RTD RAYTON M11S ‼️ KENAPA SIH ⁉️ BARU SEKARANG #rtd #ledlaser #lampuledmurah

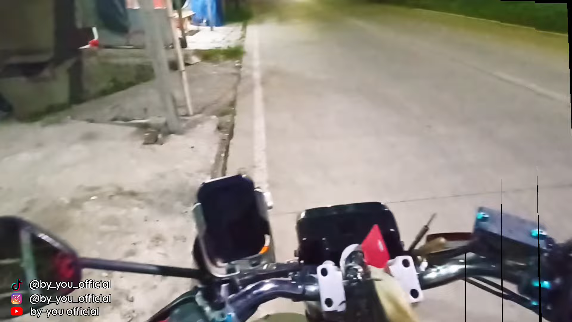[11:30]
Oke teman-teman ya. Ini sekarang misalnya posisinya Lagi di jalan ya. Nah kita mau coba tes Untuk cahaya lampunya Kalau di bawah Lampu jalan seperti apa ya. Nah ini untuk hasilnya ya teman-teman ya. Jadi lumayan Terang ya teman-teman ya.
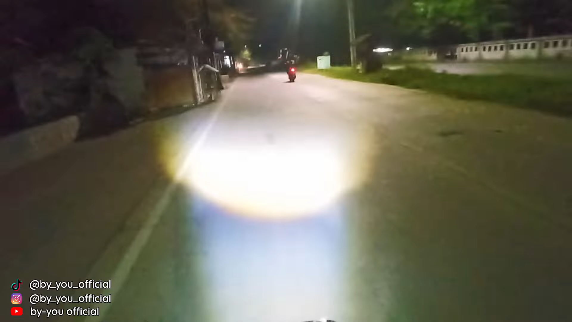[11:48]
Ini sama kayak LS10 ya.
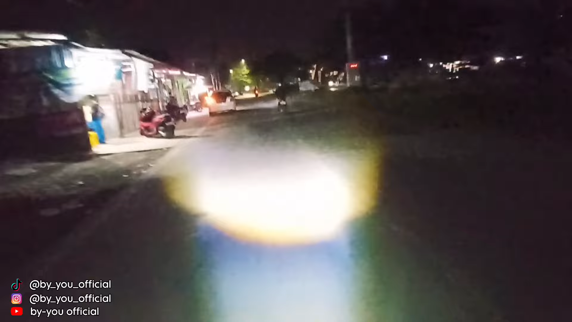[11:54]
Ini kalau Hasil videonya Kurang bagus Mohon maaf ya teman-teman ya. Karena pake HP ini. Sekarang kita coba lihat di Tentat gelap ya. Ini masih banyak lampu jalan nih. Dan cahaya M11 ini masih Kelihatan ya. Jadi gak ketibaan sama cahaya lampu jalan.
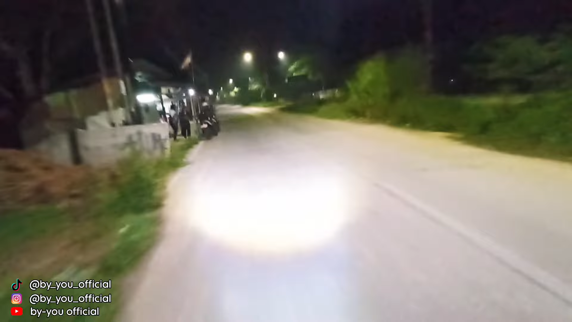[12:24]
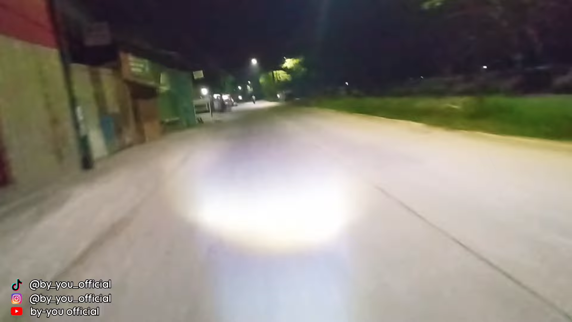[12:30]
Nah nanti di depan ada tempat Agak gelap nih jalan ya. Kalau kita lihat ya. Nah ini agak gelap nih area-area. Tapi untuk Sinar lampunya Meringin ke kanan ya teman-teman ya.
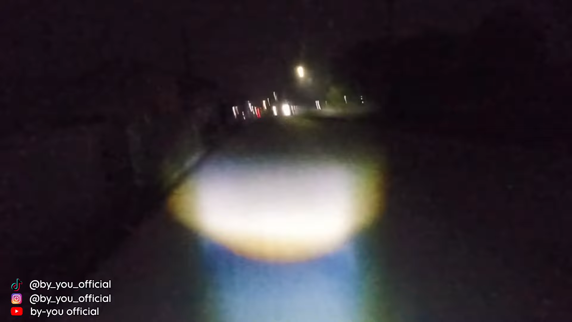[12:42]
Itu biasanya geser nih. Waktu masang tadi Geser ya posisinya ya. Nanti coba saya benerin lagi ya. Untuk biar lurus Kita takut ya. Kalau untuk lampu jalan Seperti ini ya teman-teman ya.
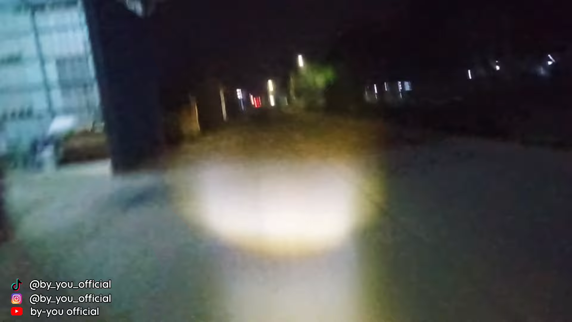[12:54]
Nah bener-bener kelihatan ya Lampu joknya. Jadi Untuk Rupiah M11 ini Ini kayaknya bakalan Jadi Ini ya Jadi Trending di Pendualan Sopi ya kayaknya ya. Kalau menurut saya. Karena apa? Karena Untuk cahayanya Lumayan terang. Tapi harganya terjangkau ya.
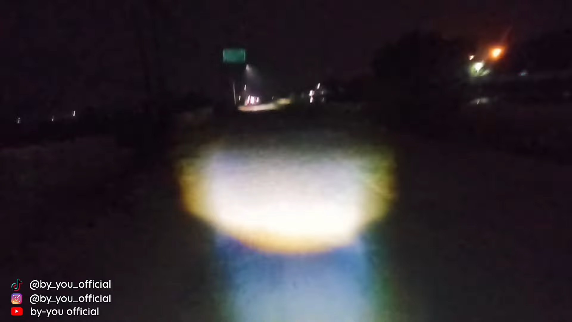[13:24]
Masih di bawahnya LS10 harganya. Kemarin itu saya dapet ya harga Rp. 55.000 teman-teman. Kalau LS10 itu kan Kalau gak ada Promo-promo atau Pocer-pocer ya. Dia Rp. 69.000an ya Pak. Hampir Rp. 70.000. Malah ini harganya Rp. 55.000. Tapi Kalau lagi ada Promo atau Pocer ya. Dia bisa Di bawah Rp. 55.000 nih. Atau pada saat live gitu ya. Biasanya kalau Saat live itu Harganya miring gitu.
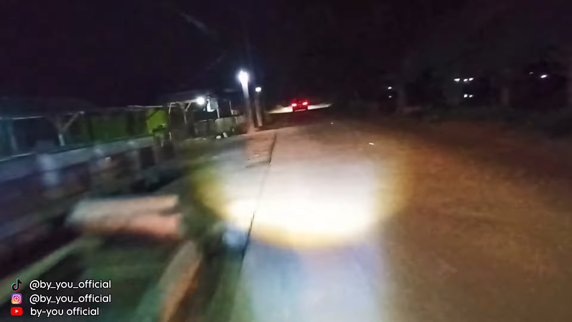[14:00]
Nah ini di tempat Gelap ya teman-teman Yang paling cahaya lampu itu ya Gelapnya ini area-nya ini Kopak biru Kopak biru